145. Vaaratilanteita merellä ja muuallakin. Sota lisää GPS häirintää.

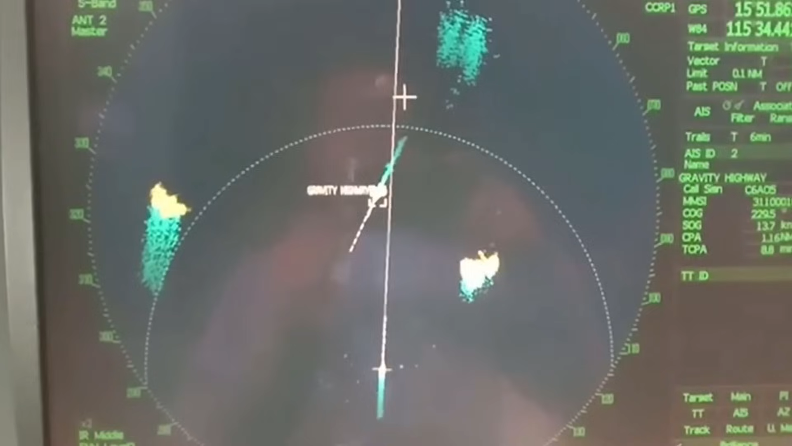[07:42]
ja saaret, merimerkit, kaikki tämmöset näin. Eli toimiva tutka. Ja meillähän tässä juuri on tämän pitkäänkin ollut puheen aiheena, että meidän tutka pitäisi fiksata.
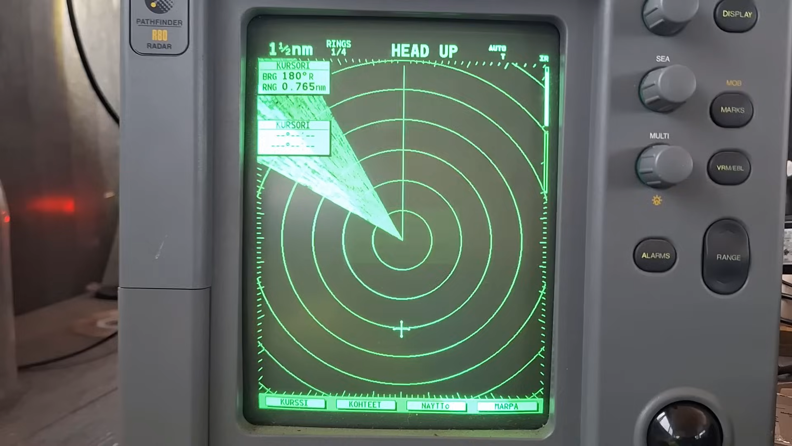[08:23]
Alunperin, tai Raytheon. Sehän on militäärivalmistaja. Vanhoja, mutta ihan kovia koneita. Nämä toimii.